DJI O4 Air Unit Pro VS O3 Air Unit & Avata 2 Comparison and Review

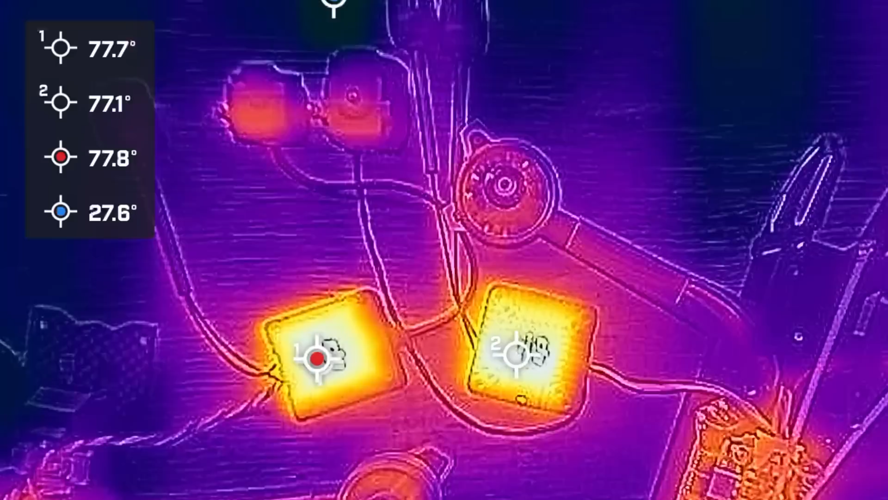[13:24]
and they both started throttling their transmission quality at around two and a half minutes when they reached 80 degrees celsius
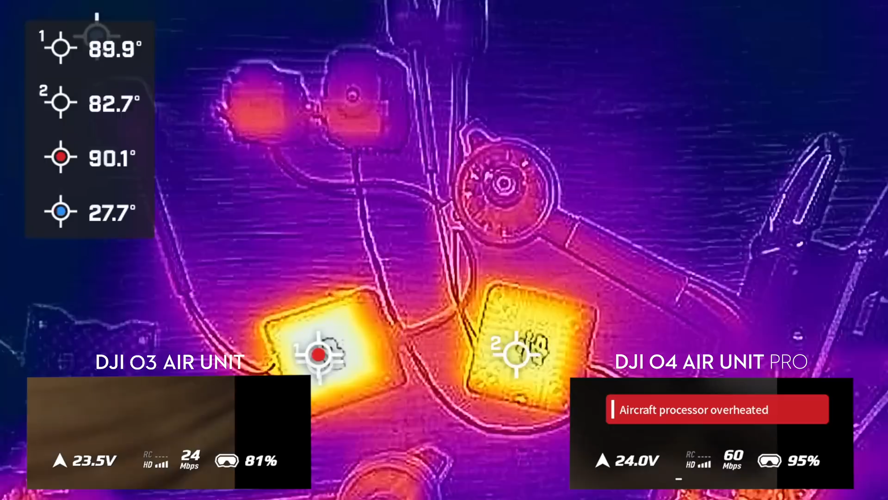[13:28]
from there the o4 air unit pro never went above around 80 degrees celsius and the o3 air unit went all the way up to 100 degrees celsius initially they both halved their bit rates to 25 megabits a second on the o3 air unit and about 30 megabits per second on
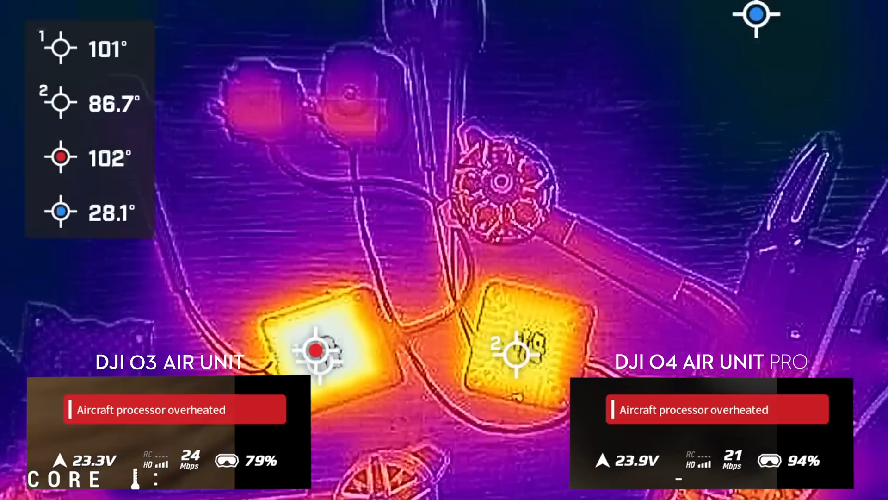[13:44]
the o4 air unit pro and then finally towards the end the o3 air unit dropped its megabit
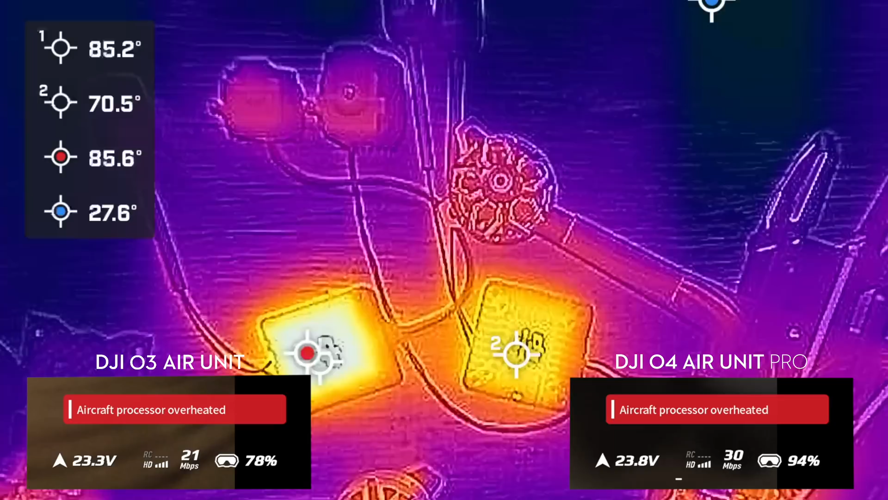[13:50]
rating all the way down to about 12 megabits a second i've installed this heatsink from iflight on the o3 air unit so now we're going to run the same test and see if it helps so this time the o4 air unit pro actually
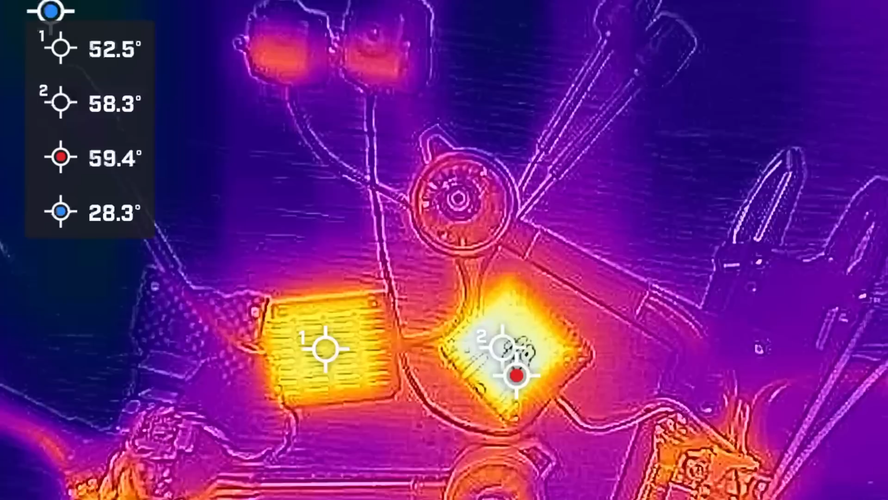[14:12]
heated up at a faster rate than the o3 air unit and it reached the same throttling point at about two and a half minutes when it reached 80 degrees celsius it didn't climb above 80 degrees celsius for the entire time and the bitrate settled to about 30
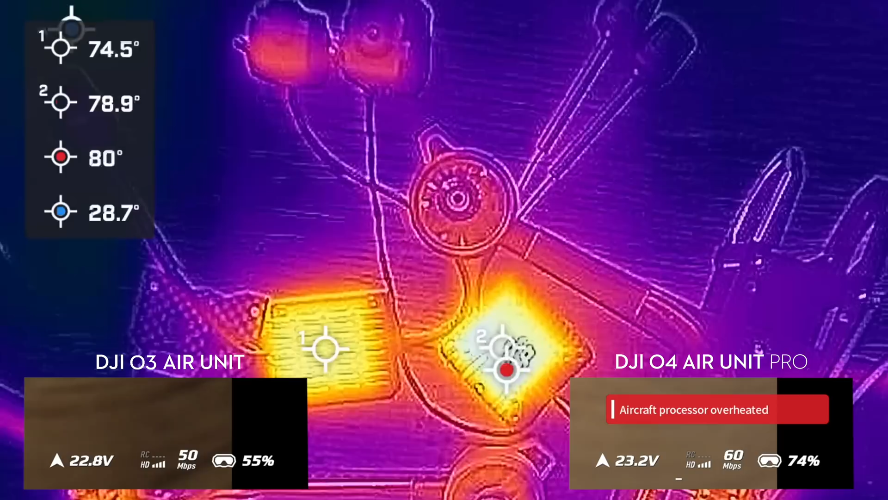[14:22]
megabits per second just like the previous test the o3 air unit pro throttled its bit rate about a minute after the o4 air unit pro did and it only dropped its bit rate to about 40 megabits per second and settled there however the temperature did still start climbing and i think if i
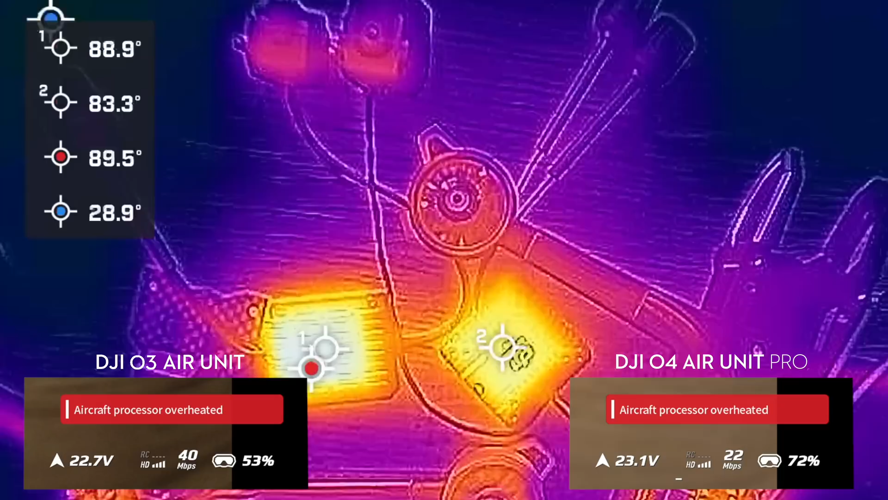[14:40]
left it long enough it still would have gotten to 100 degrees celsius but overall the o3 air unit pro did perform better with the heatsink installed so adding in this heatsink